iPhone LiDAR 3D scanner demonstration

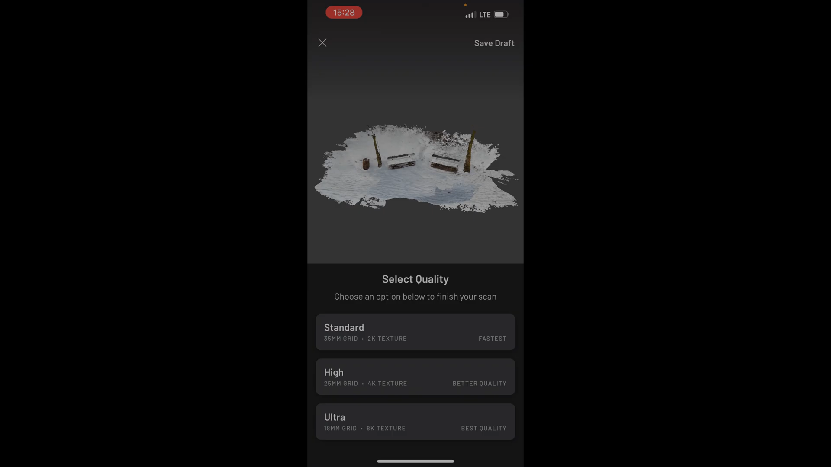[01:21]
or ultra 2k 4k 8k i will just do the 2k for the fastest processing and uh yeah it
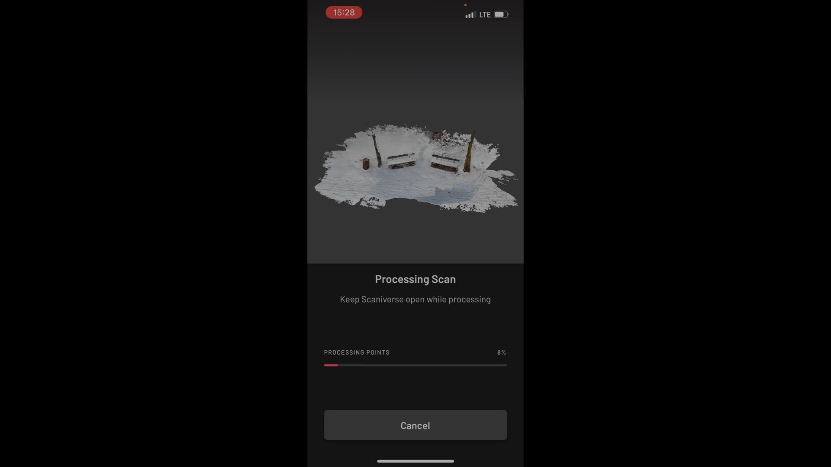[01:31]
will still be good now while it's processing you shouldn't close the app and that's it there you go this is the scan that i
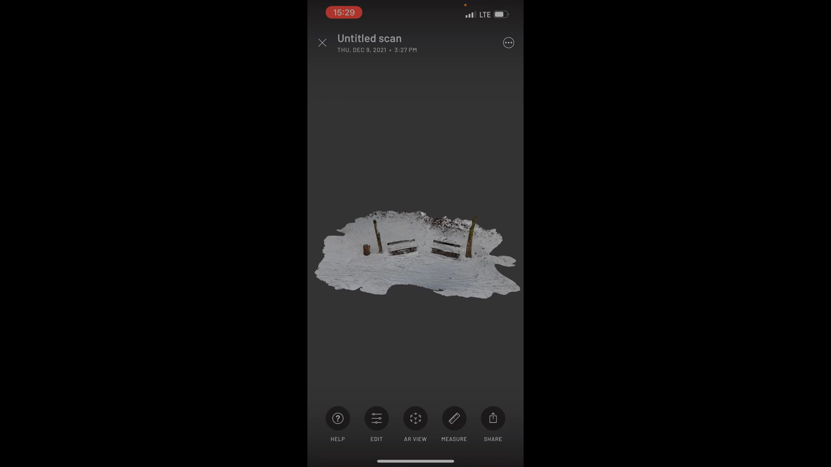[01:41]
did and now i can turn it like this i can zoom in
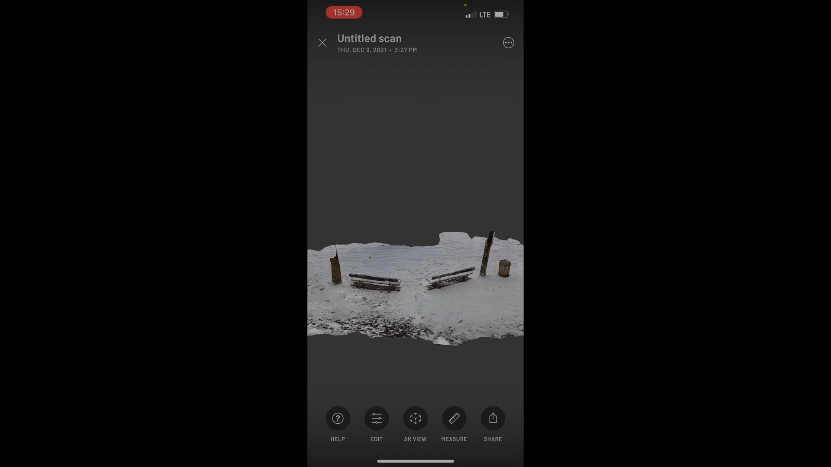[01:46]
and uh turn it and now you
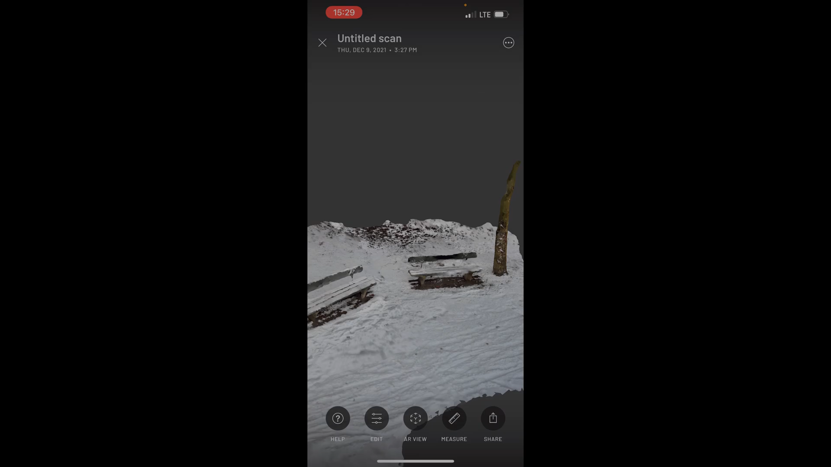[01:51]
see as a scan what i saw in real life so you can scan everything with it
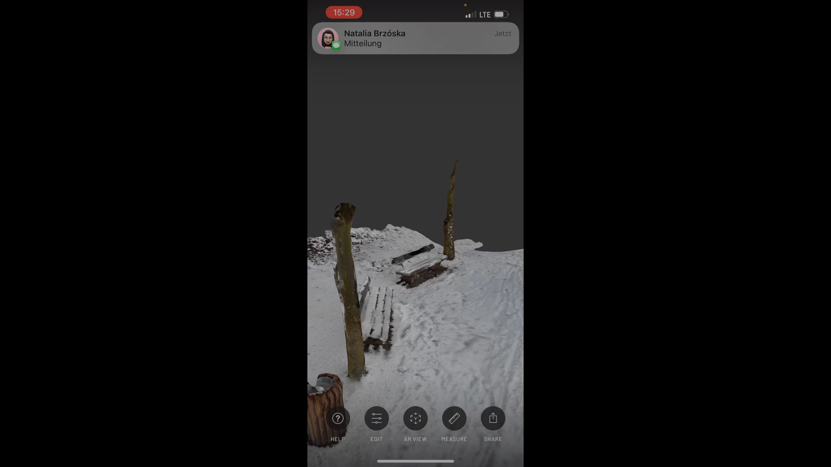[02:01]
and then you can yeah go like this i can watch it
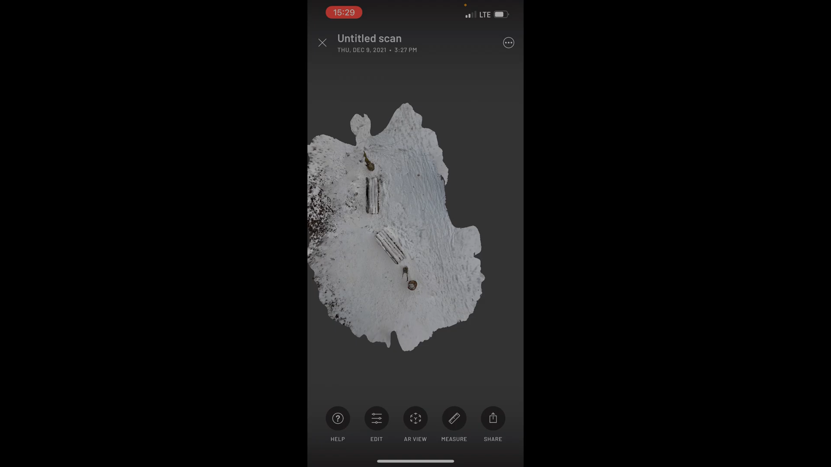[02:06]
from above even here look at this